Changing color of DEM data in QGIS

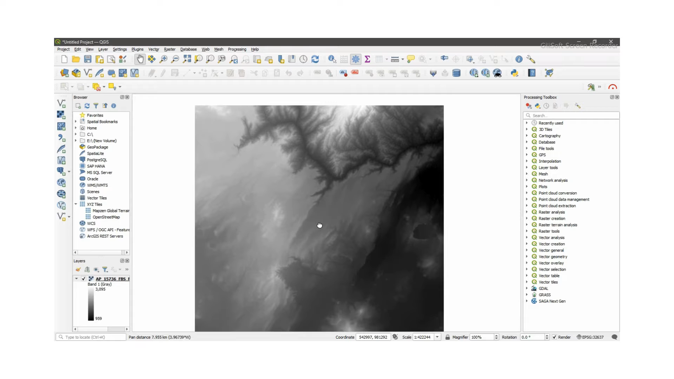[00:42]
map window then right click on the added dim elevation data here
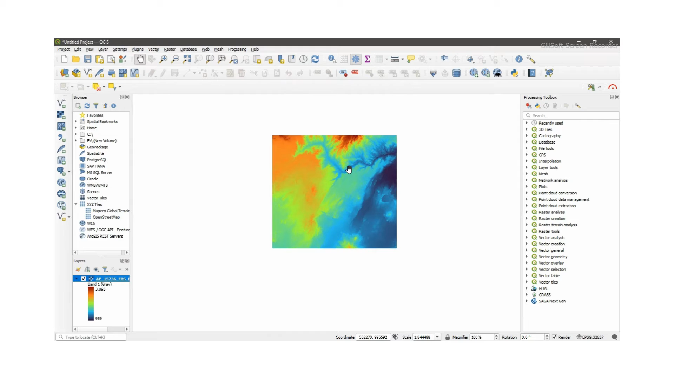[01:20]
here blue so from a gray color you can change
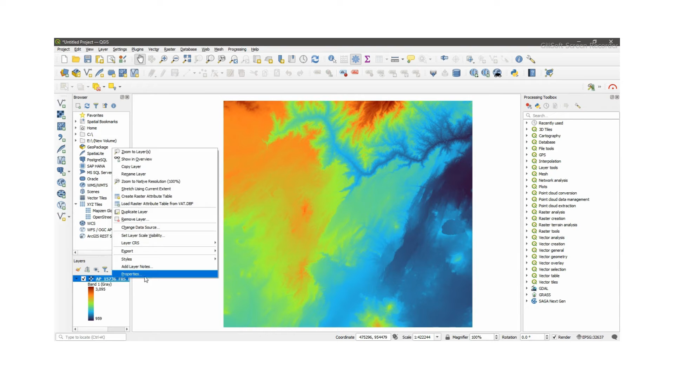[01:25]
into this color here there is other colors or additional colors from this
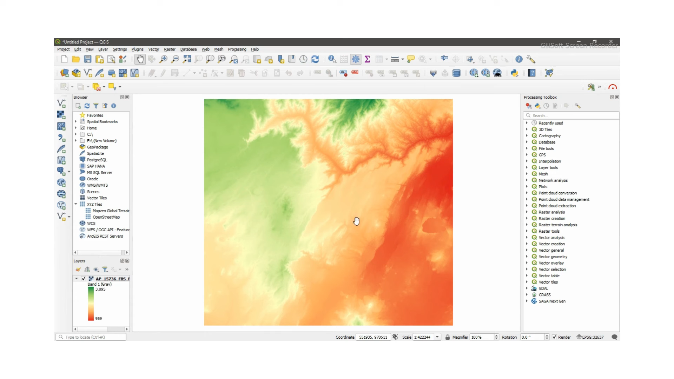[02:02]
here the blue color indicates the highest elevation